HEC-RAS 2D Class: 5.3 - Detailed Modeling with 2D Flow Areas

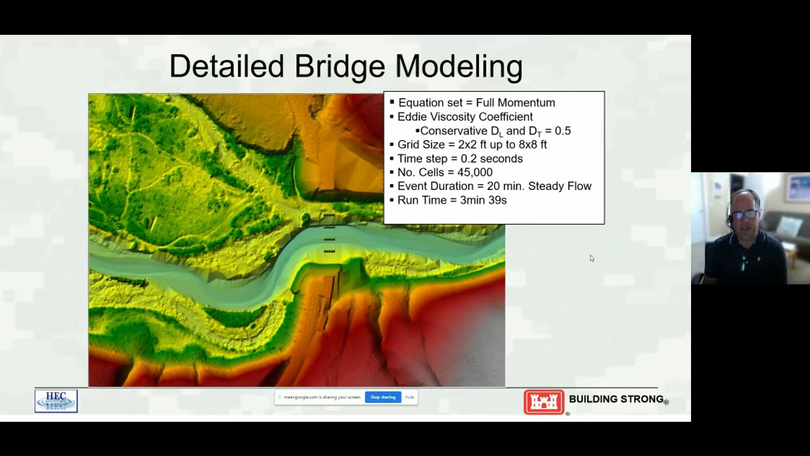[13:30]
And I put the peers into the terrain. Okay. This was done before we had the channel modification capability. So actually Cam had to help me and we did this over in ArcGIS actually. So we're going to, the peers are 4 foot by 4 foot peers and we're actually using in the pier area 2 foot cells through the bridge opening.
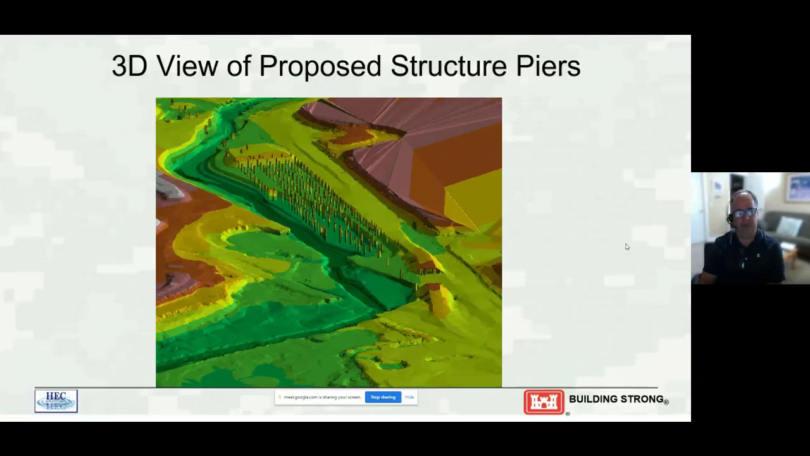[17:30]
And also notice the benching they did in the floodplain. Okay. For the proposed structure and floodplain. So full sample not equations, again, because they wanted to know detailed velocities,